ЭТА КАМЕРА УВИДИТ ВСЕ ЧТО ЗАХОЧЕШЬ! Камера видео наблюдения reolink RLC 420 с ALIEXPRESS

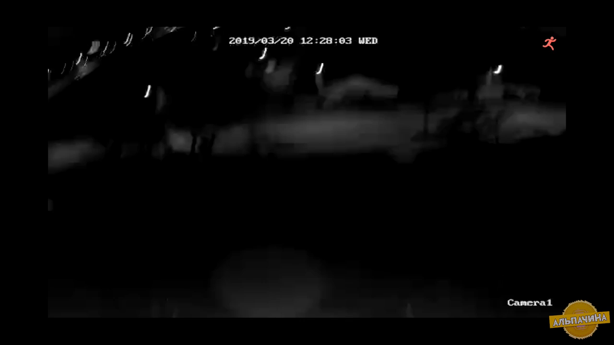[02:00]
но мне кажется, что видно намного дальше. При тесте вы все сами видите. В реальности картинка лучше, но так как я делал тест на телефон и включил запись экрана, то я не уверен,
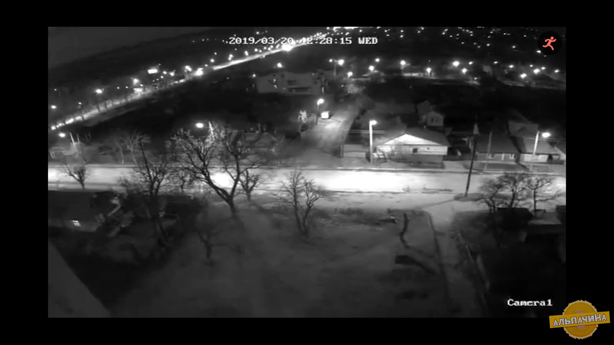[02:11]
что изначальное качество картинки сохранилось и вам оно передалось. Но вживую все очень хорошо видно. Но есть нюанс, видно все хорошо только в неподвижном положении камеры. Если камеру вводить со стороны в сторону и трусить ею, то качество картинки значительно ухудшается. Это купольная камера и она настраивается для наблюдения за одним участком, так что трястись она точно не будет и картинка будет классная.